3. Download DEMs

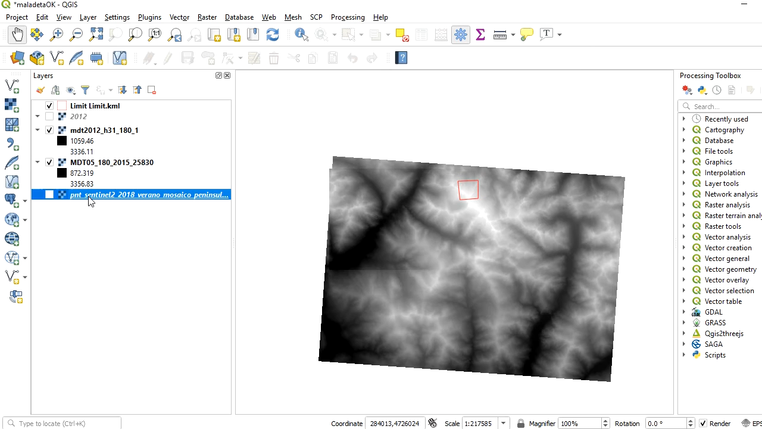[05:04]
but both they fit perfectly, so there's no problem about that. Let's check that we have all the information that we need. So, we have the limit on top that we will need no more later. We have the image for 2012,
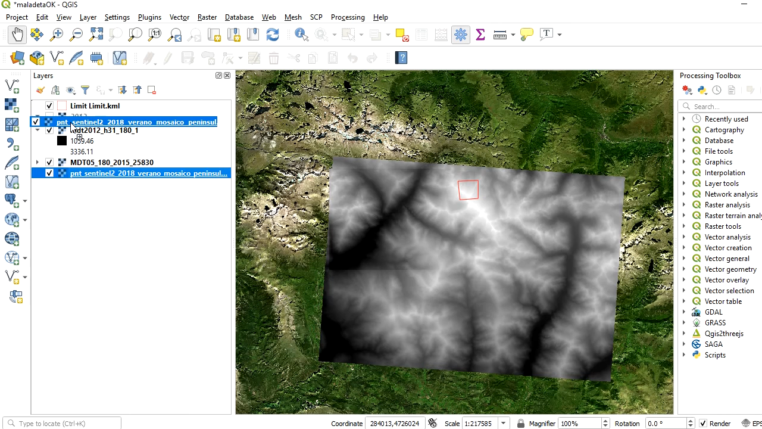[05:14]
that is in a WMS layer,